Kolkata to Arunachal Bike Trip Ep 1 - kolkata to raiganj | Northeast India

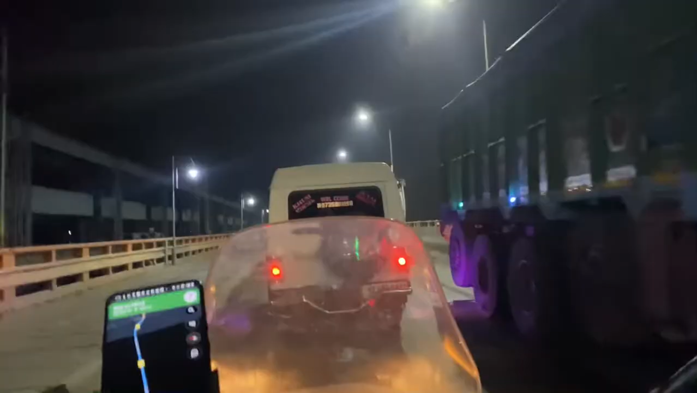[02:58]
अब हैं अब अंधीर हो चुका है और यहां पर त्थन हो और वी है अब है फरक का बेड़
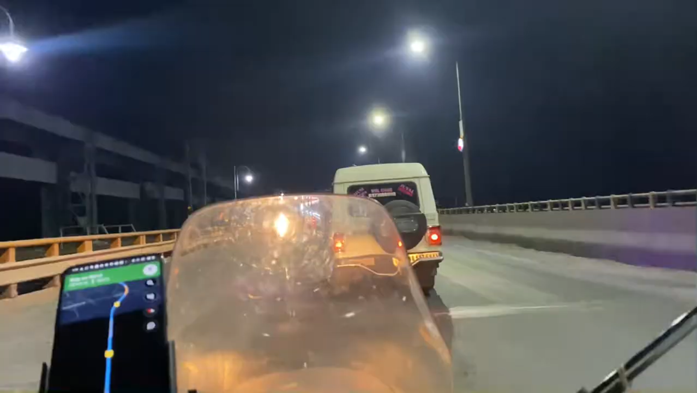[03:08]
पर जैम दिखार रहा है बहुत और फसे वे भी हैं और मावस्ट से
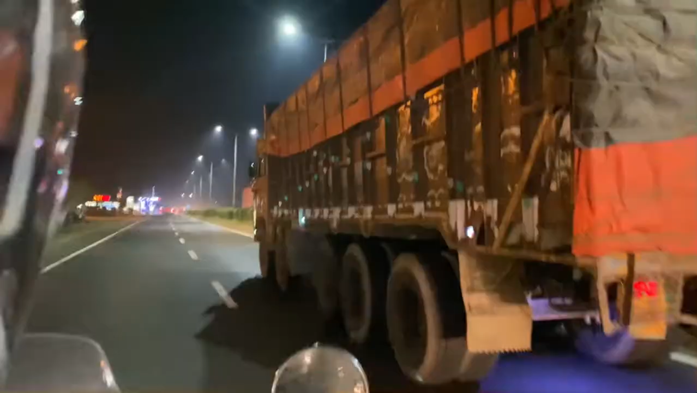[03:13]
हम यहां से निकल 60 शुल पá saf अब बच रहे हैं सारे साथ और यहां से एक देर गंटा और लगने वाला है हमें पहुचने में तो हम तो ले डिनर कर लेते हैं फीर आगे बढ़ते हैं
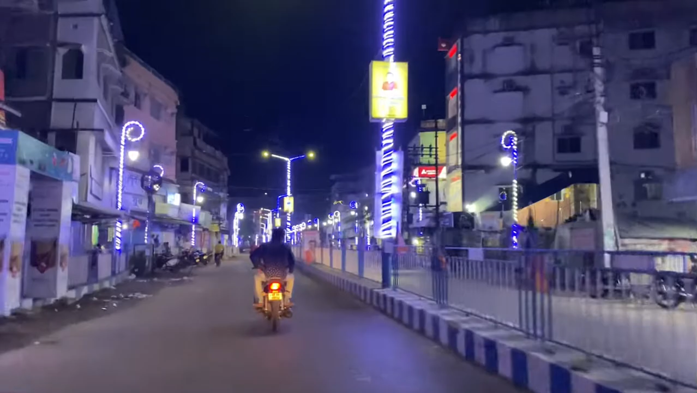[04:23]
प्राइगंज इंटर कर चुके हैं अभी हम जा रहे हैं होटल की तरफ